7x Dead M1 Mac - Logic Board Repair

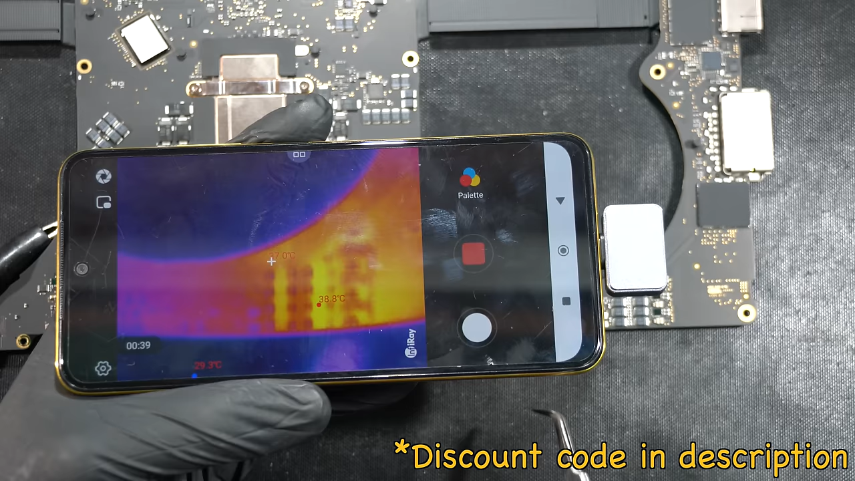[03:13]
will demonstrate how it functions and it will help you to quickly find and locate any source of heat coming from the logic board so let's tear it down further and see what's inside
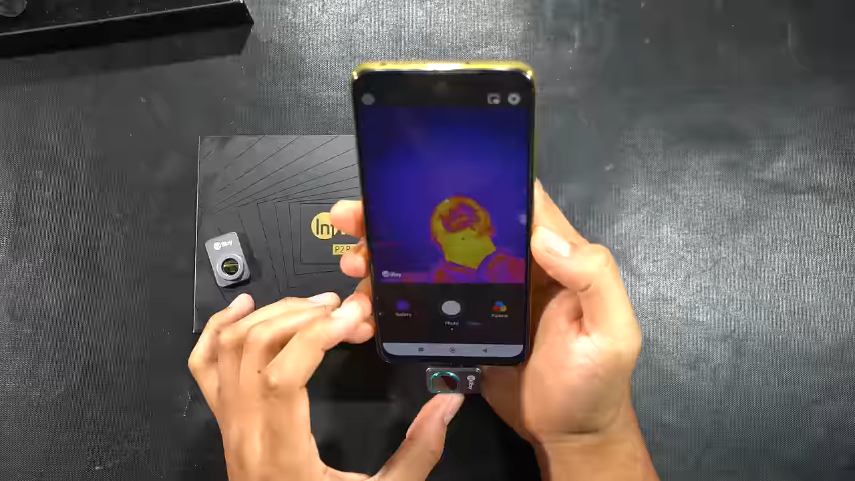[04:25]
good it is time to go back to the logic board next
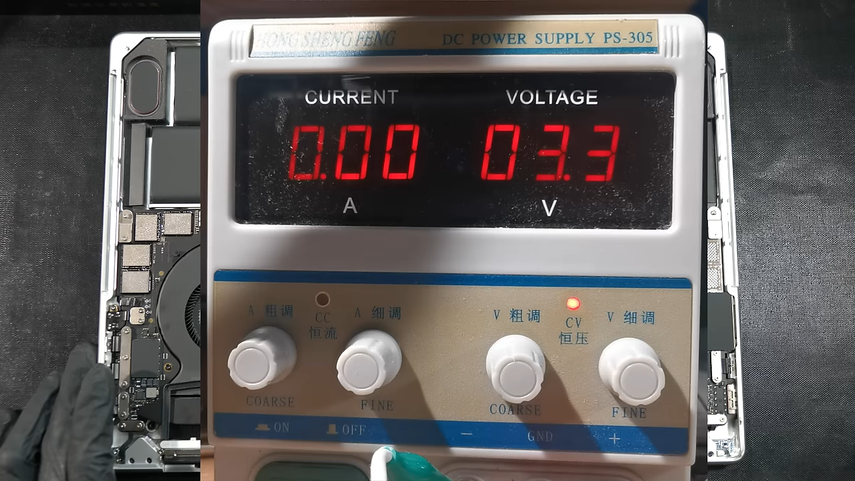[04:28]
we will set up the power supply unit and take the black crocodile clip and clip it to any ground pin
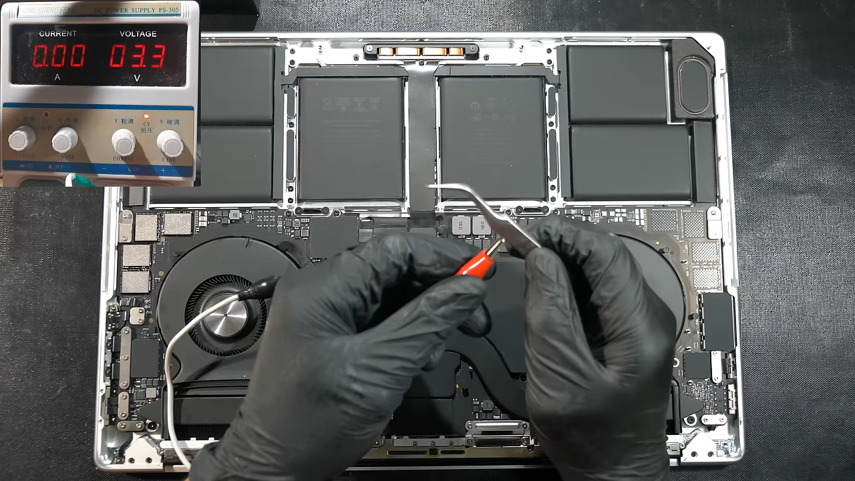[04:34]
and then we're gonna put any metal tweezers to the red clip so you can set up the thermal camera on the smartphone and you can begin to inject the voltage to the dead shorted pp bus always on with the
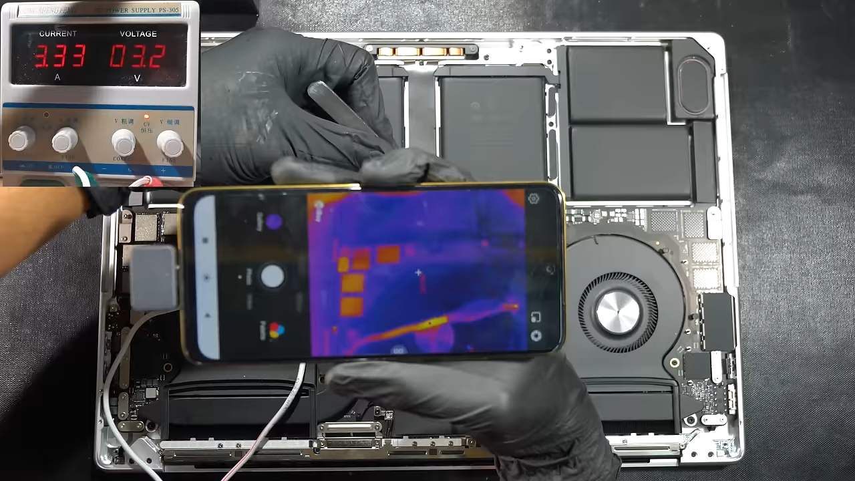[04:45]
tweezers so we're going to move the camera around to see if anything gets unusually hot and there you go it seems like you're having a hot fried chicken wing on the right side but as you zoom in a little bit
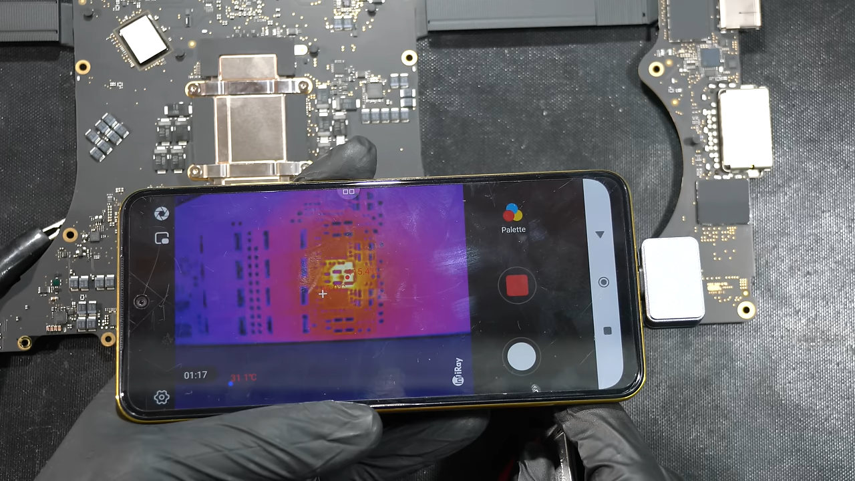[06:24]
this is where the macro lens will be handy as you can just attach it to the thermal camera unit but you need to bring the camera really close to the subject and you should see vividly which component is putting out the heat by referring to the flex bv board viewer that component is